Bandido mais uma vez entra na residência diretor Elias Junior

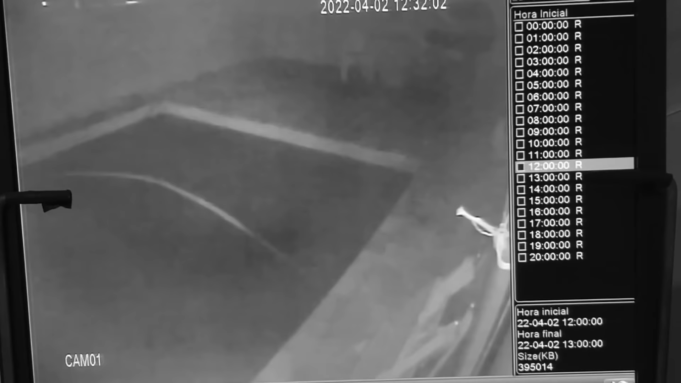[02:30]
Essa é uma parte de cima da minha residência, a gente vê ao fundo o movimento, bem debaixo da data, ele está olhando para um lado, olhando para o outro, aparentemente está com um saco na mão. Segundo a vizinhança que percebeu a movimentação e chamou a polícia, um deles estava armado com revólver. Olha lá, a gente vai observar as características. Ah, é o Noia que tentou entrar?
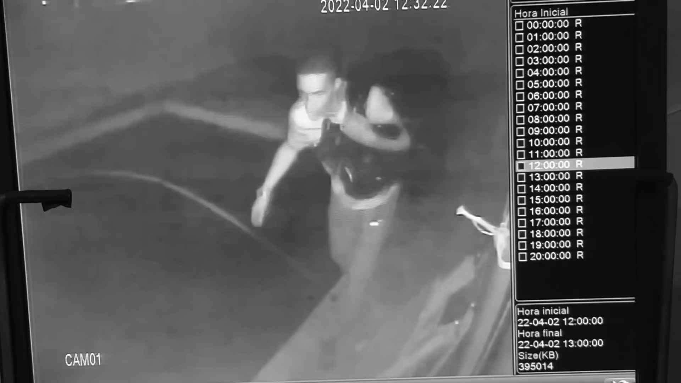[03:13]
Ele está saindo com um saco, né? Olha lá, o relógio na mão dele, eu vou dar um stop aqui, gente, ó. Ele está com relógio, está com anel,
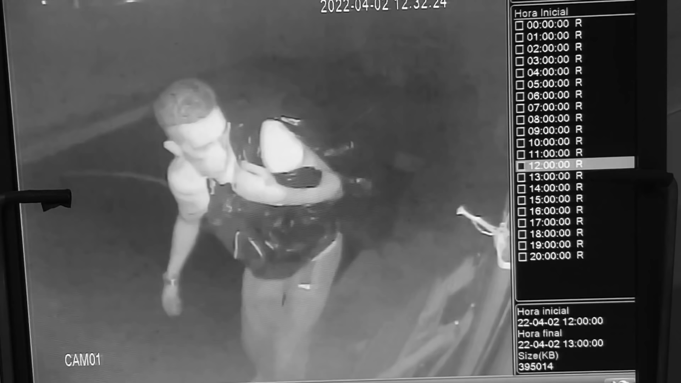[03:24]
está com calça, cinto, camiseta, né? O cabelo aparado. Característica, característica desse criminoso é de alguém que saiu da cadeia, alguém que saiu do sistema prisional. A característica do corte de cabelo é muito semelhante. Então, ele vem, ele olha, tem uma janela ali, está bem vestido, não é um largado. Então, a gente observa, vamos deixar ele bem famoso, né?